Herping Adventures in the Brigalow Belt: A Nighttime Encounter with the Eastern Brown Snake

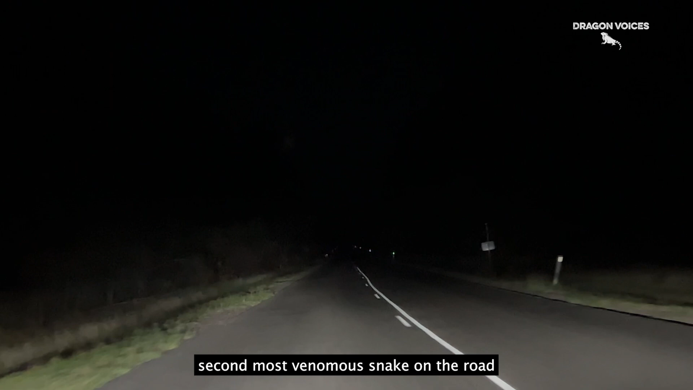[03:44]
By now, we had been out for hours when we finally got a glimpse of Australia's second most